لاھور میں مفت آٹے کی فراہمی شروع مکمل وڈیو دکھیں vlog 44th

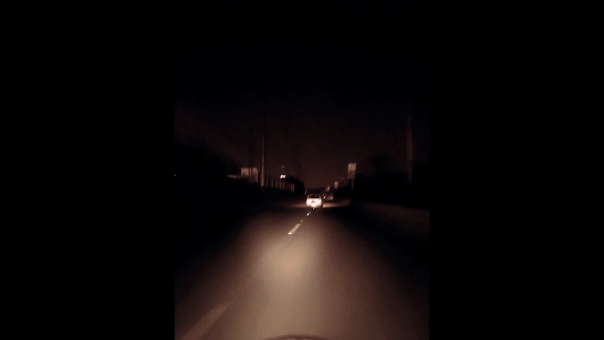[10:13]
मैंने ये डिसाइड किया कि मैं जैसे ऊपर वाली साइड से जाता हूँ, अंडरपास से तो सारे जाते हैं, यहाँ पे जो है वो एक तो दरबार आपको दिखाना था
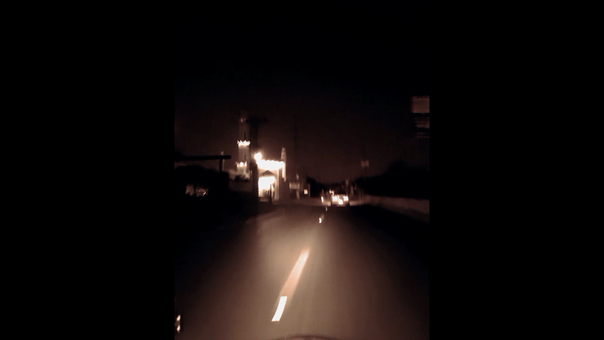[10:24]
फिर सादिक शाह का, ये उनका दरबार है। पहले जो चीज़ थी पहले वो डिफरेंट थी पहले,
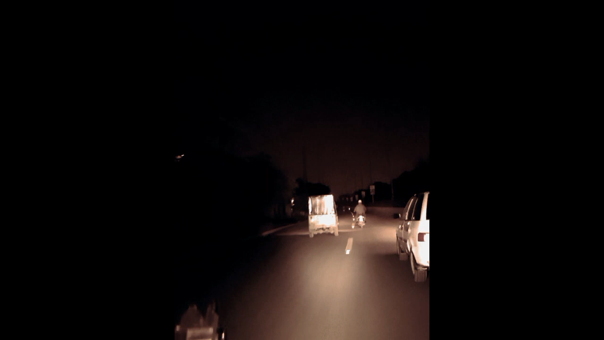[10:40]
अब ये देखे ना ये ऊपर वाला रोड इतना सुकून दे है, आप इधर भी देख सकते हैं, इधर घर हैं, कितने फैसिलिटी है यहाँ पे, यहाँ पे रात को क्रिकेट भी खेल सकते हैं।
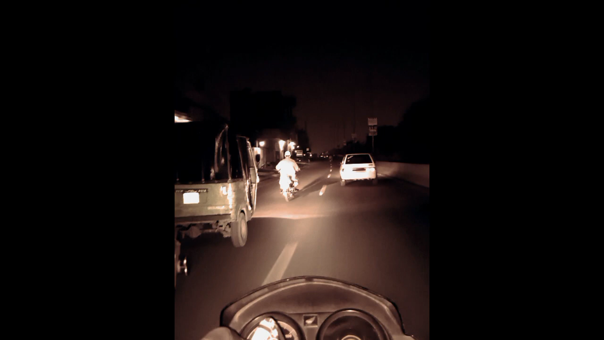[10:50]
लाइट लगा दी है, लाइट सुपर लगी हुई है पर चलती नहीं है, हमारी किस्मत ये है।